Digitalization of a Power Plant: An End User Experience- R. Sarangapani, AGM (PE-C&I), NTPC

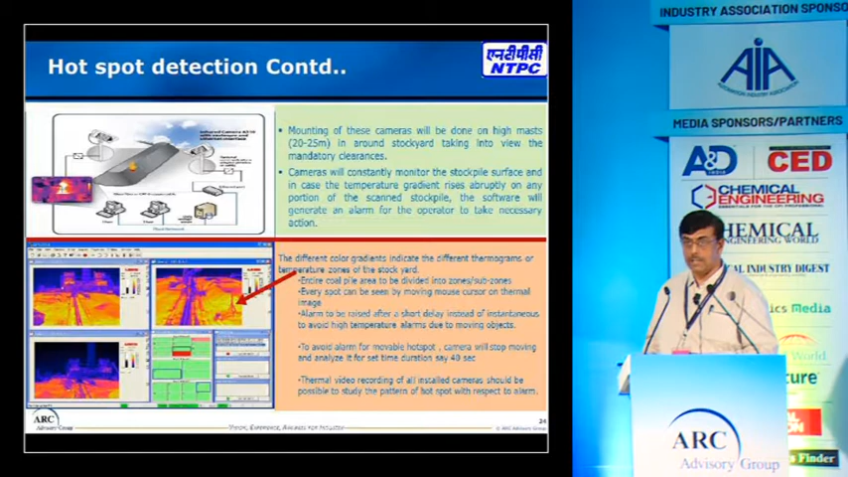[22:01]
I am just touching the main points. So cameras are there to detect the hotspot detection will be mounted on the high and they are able to find out the hotspot. Automatic sprinkling so manual sprinkling it requires a lot of mechanical modifications here also the solenoid walls etc.